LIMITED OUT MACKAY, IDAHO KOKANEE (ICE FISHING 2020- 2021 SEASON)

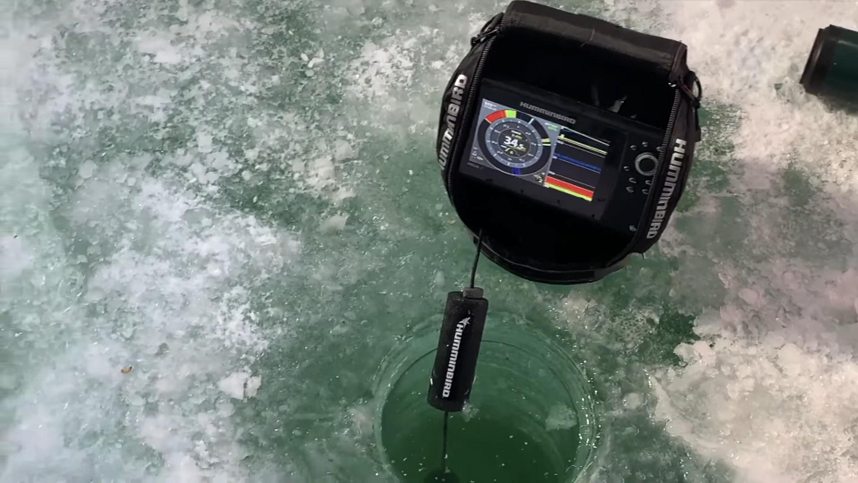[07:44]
They're scattered. It's not like earlier, but there's still some in there.